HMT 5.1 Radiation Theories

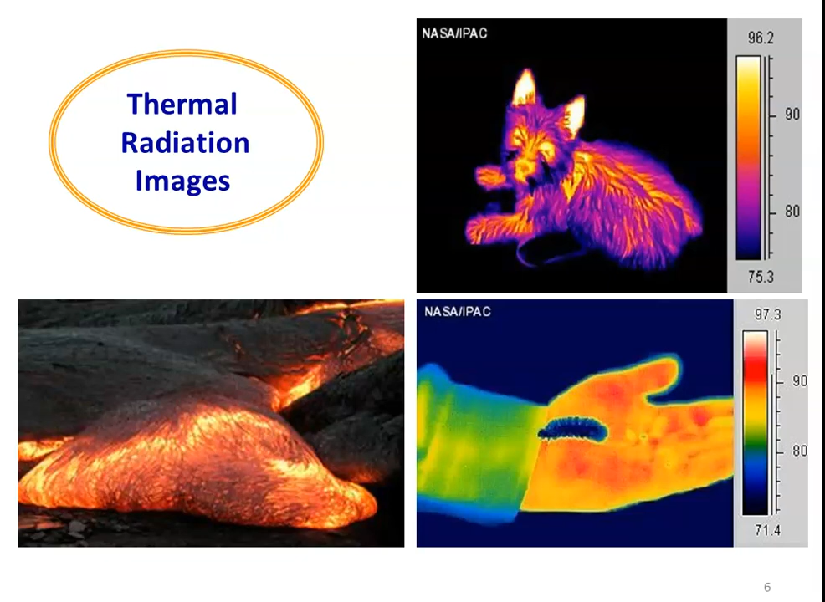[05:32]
They are indicated by the scale at the side. So that indicates the temperature. Thermal image camera, so which is useful for many of the operations. And this example also we are familiar.